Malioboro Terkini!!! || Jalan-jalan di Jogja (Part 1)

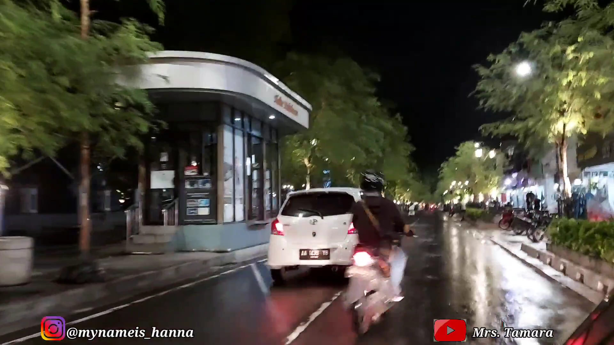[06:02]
Ini dia nih, Malioboro di tengah malam. Masih ada aja loh para wisatawan-wisatawan yang main kesini.
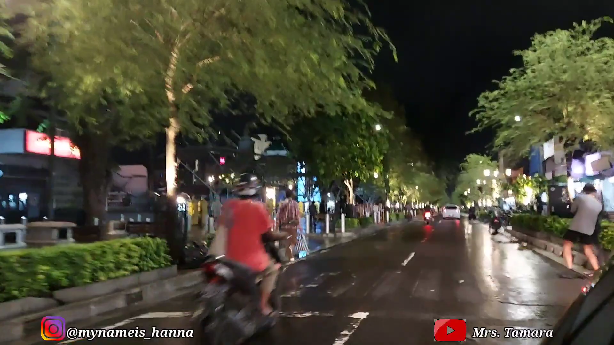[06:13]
Udah sepi ya. Udah dibersihin sama bapak-bapak petugas kebersihan.
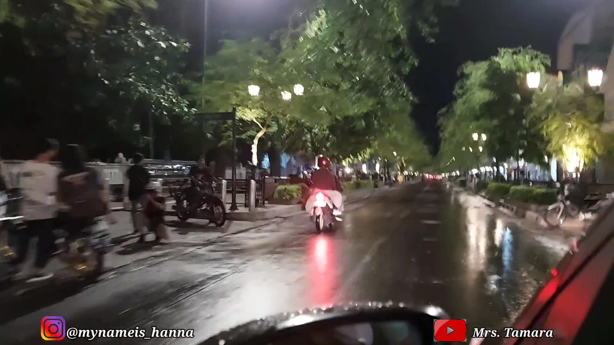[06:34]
sekarang di masuk tadi ke sana di kiri jalan. Besok kita ke sana ya.
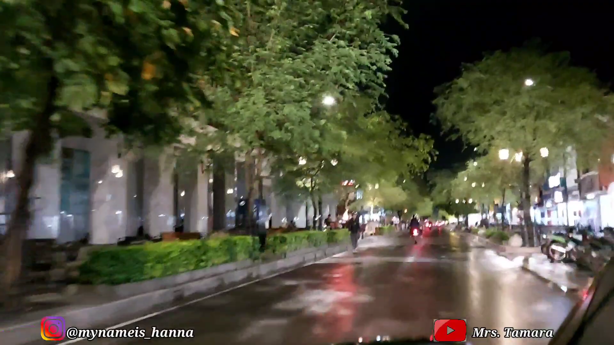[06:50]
Ada juga persewaan otopet loh buat
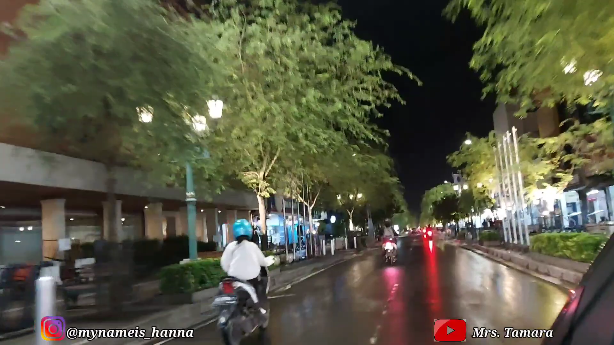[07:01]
kalian yang mau jalan-jalan di sini. Ini tadi ada beberapa wisatawan juga yang masih main otopet keliling-keliling di sini.